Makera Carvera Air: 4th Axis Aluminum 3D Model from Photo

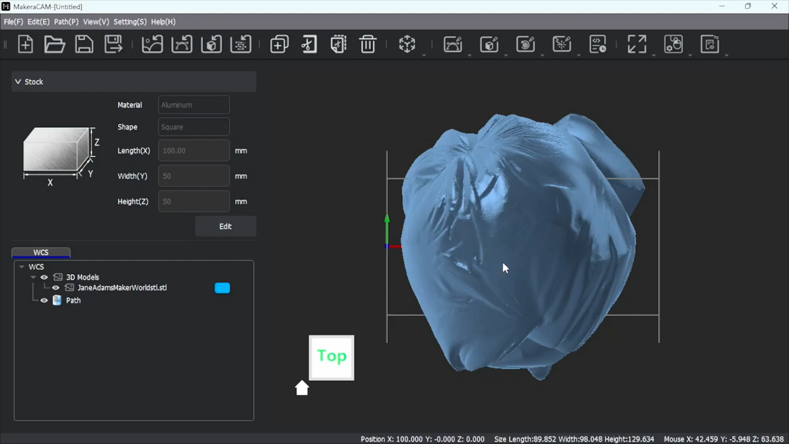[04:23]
So let's go left click and then right click. Let's go rotate first. And let's see what direction we want to rotate this thing.